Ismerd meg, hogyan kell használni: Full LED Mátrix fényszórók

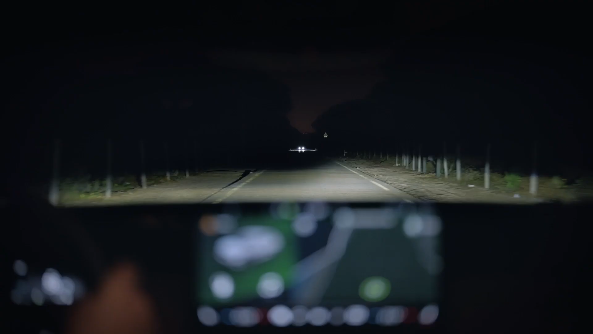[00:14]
even mask out reflective surfaces in order not to blind me.